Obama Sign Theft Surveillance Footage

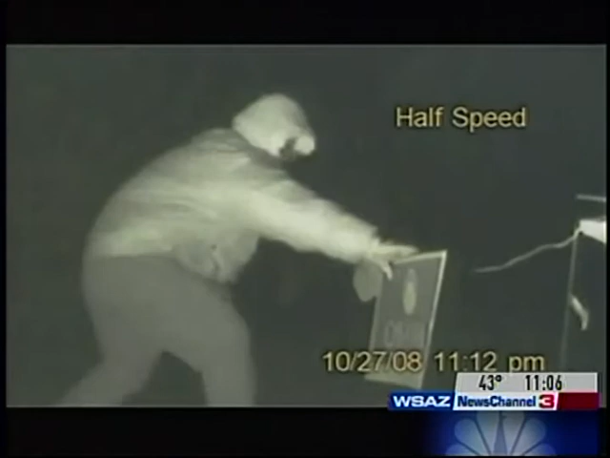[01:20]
creeper in action taking his time to make sure he plucked every obama sign in view it just gives me a good feeling